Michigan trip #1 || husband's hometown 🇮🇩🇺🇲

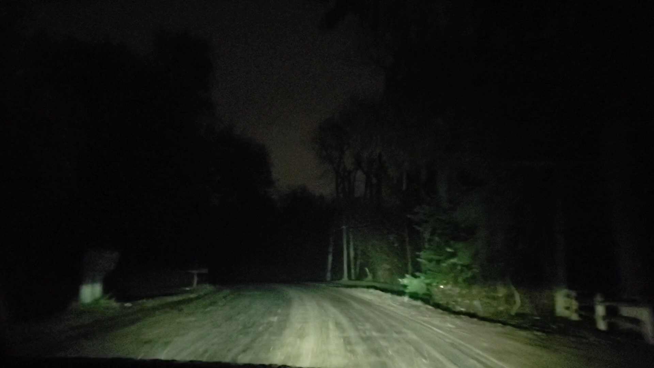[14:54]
Our... In Laos house. This is a nice area. Look at this.
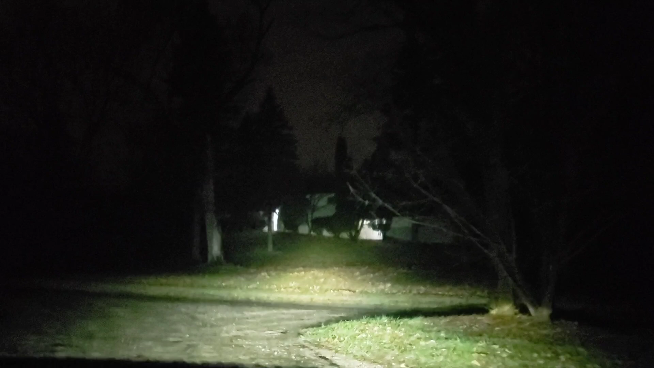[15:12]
Your destination is on the right.